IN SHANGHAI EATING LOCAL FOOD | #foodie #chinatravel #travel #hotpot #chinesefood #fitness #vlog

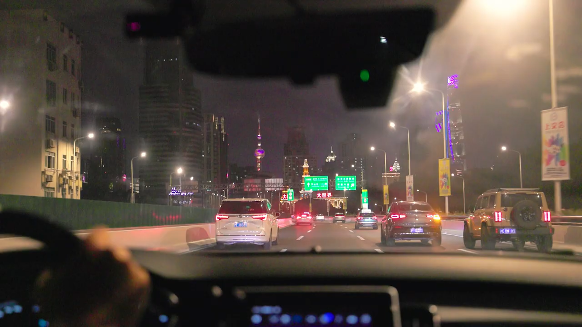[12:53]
You can see in the back, and actually really amazing, all these lights. And you have all these bars here.